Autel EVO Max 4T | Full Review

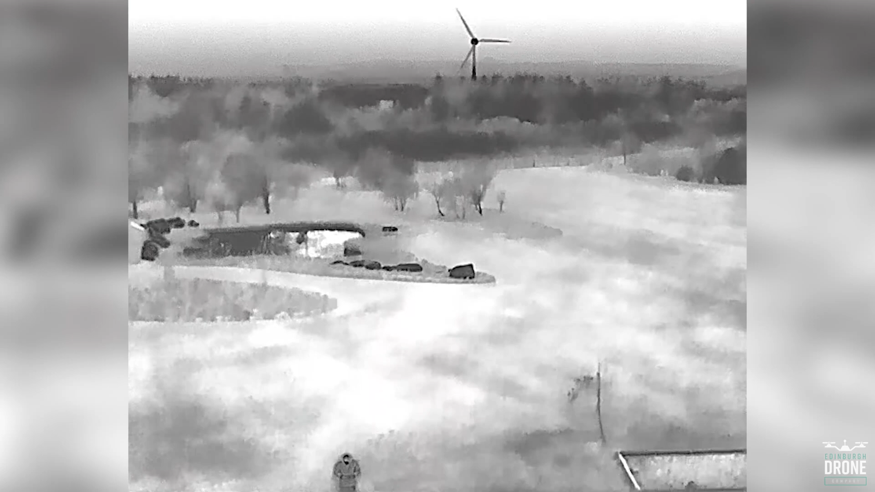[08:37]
This lens has a 640 by 512 sensor, as well as a 16 times digital zoom.
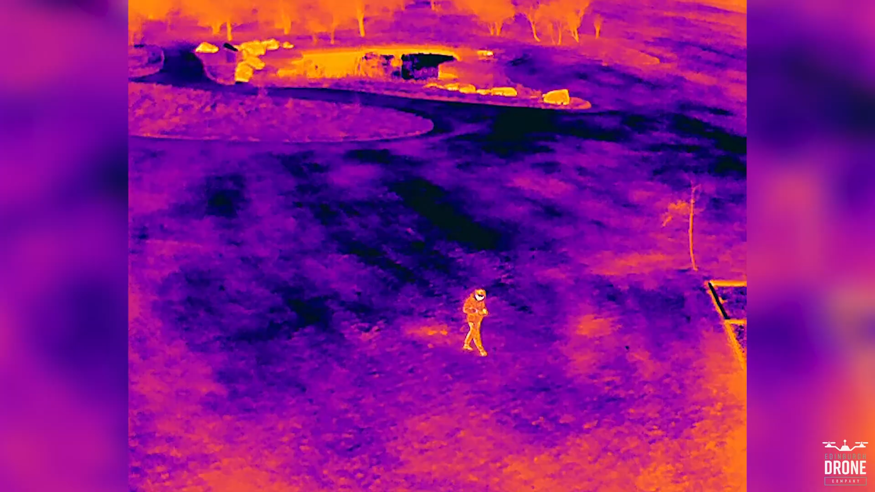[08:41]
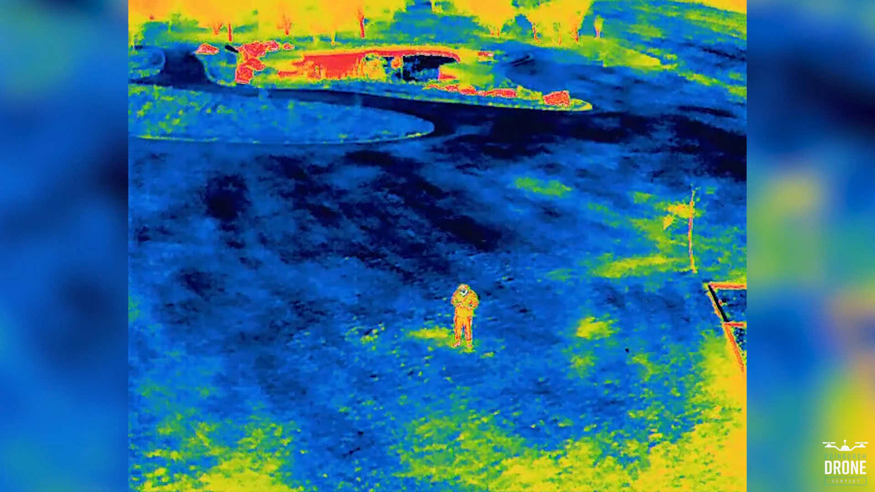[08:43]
It has 10 color palettes ranging from white hot, iron bow, heat detection. It's got them all. You can use a box to find the hottest and coldest points in a small area or a large area.
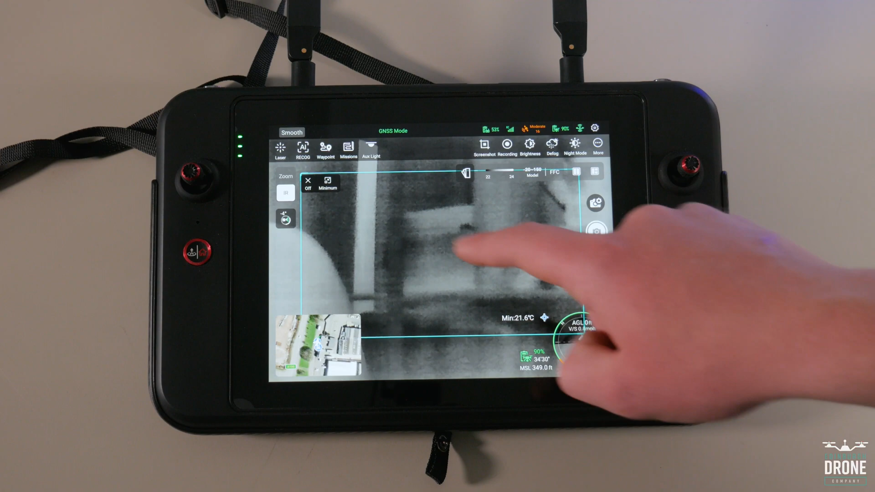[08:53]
On screen: min 21.6°C
The infrared settings are extremely customizable, and you can choose your contrast, brightness,
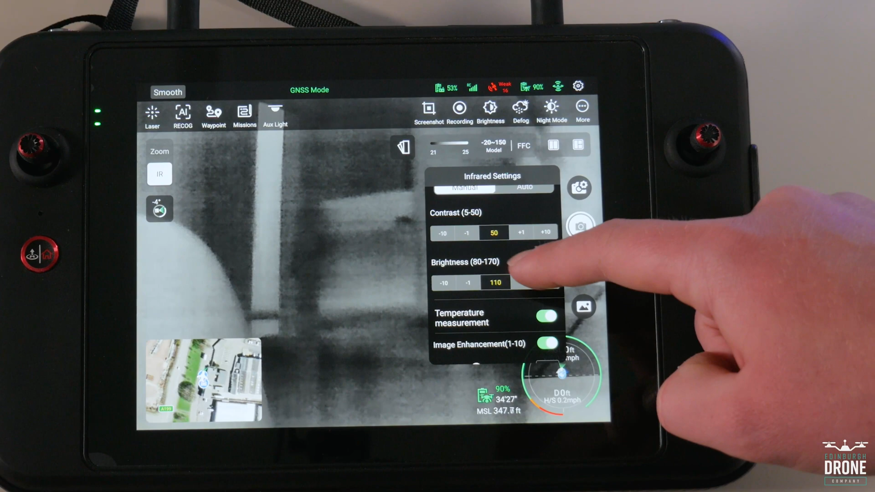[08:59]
image enhancement, emititivity, a specific temperature alarm,
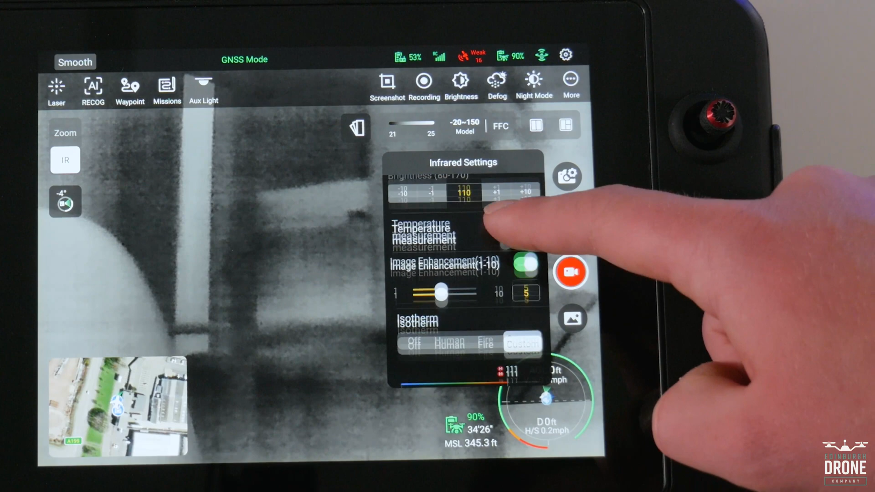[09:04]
and even a specific isotherm reading to look for, whether it be human, fire, or custom temperature range.
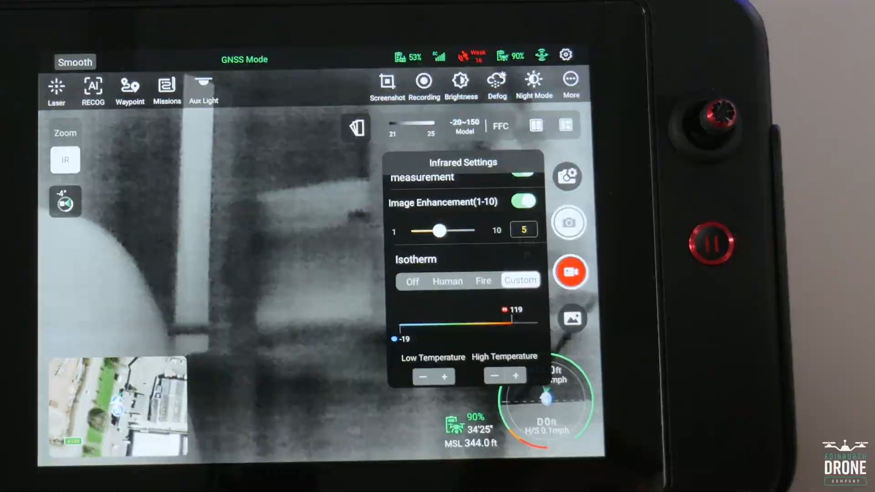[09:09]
This is an extremely impressive thermal setup for this size and price of drone. And I found it also very user friendly,
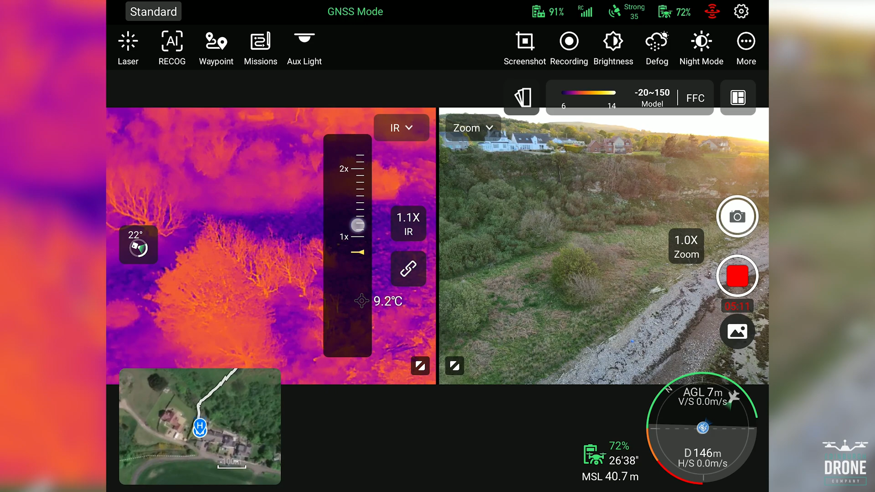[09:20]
On screen: spot 9.2°C
which is exactly what you want for something that may seem a bit alien to some people at first. Okay, the final sensor on this payload is the laser rangefinder at the top left here.
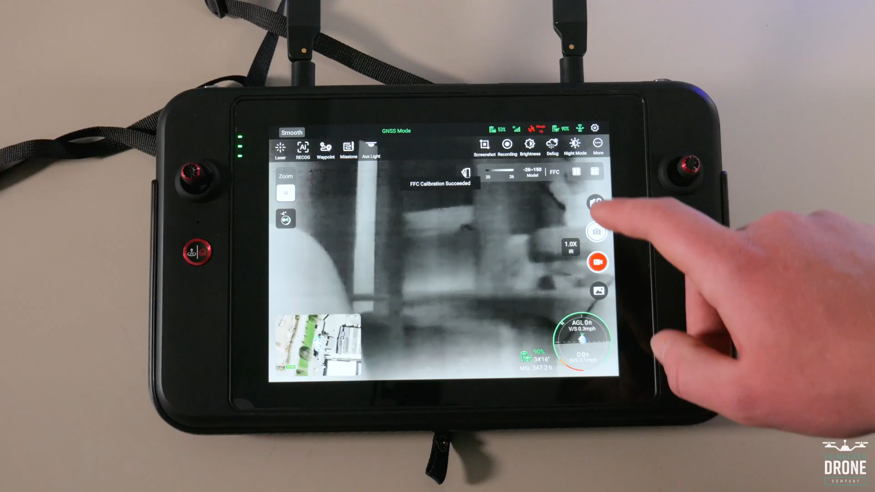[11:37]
There is an option for split screen for a dual perspective of both your thermal and zoom cameras and even a three way option to integrate the map.